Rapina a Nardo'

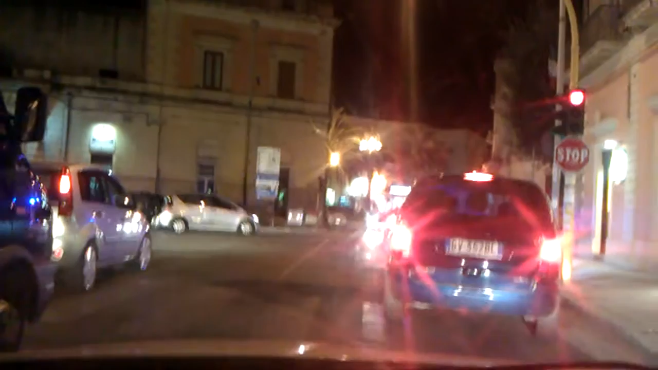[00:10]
sono filmati. No, questi sono fatti scendere. Questi sono fatti scendere.